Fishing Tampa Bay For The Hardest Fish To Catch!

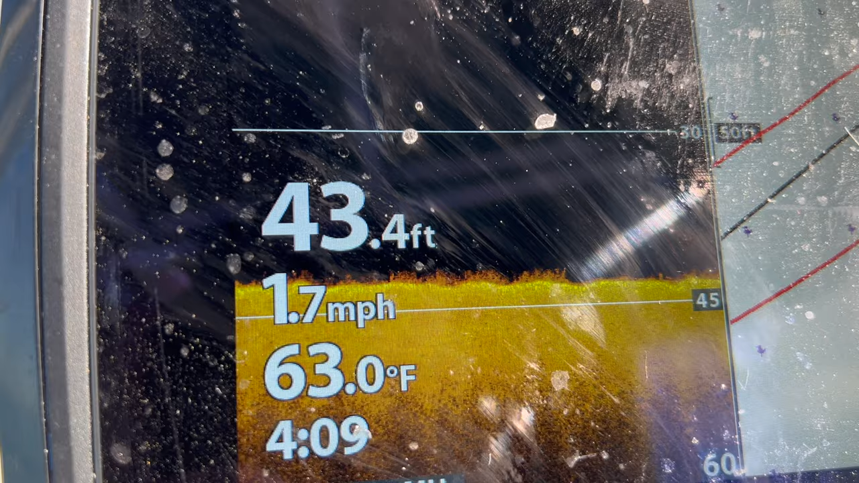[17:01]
On screen: depth 43.4 ft, water 63.0°F, speed 1.7 mph
stuff as you guys see here on the fish finder it's very fuzzy bottom stuff like that and that's how you know there's gonna be hog fish living there and then i'm gonna